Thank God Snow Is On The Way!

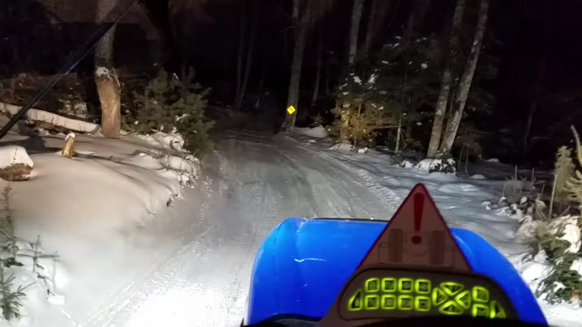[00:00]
All right, here we are. We're on Trail 15, just north of intersection 267. We're going to come out ultimately by Found Lake Road. However, as you see here, this is notoriously a rough stretch for various reasons. There's potholes that are there in the summertime and we're trying to fill them with snow and flatten things out to begin with.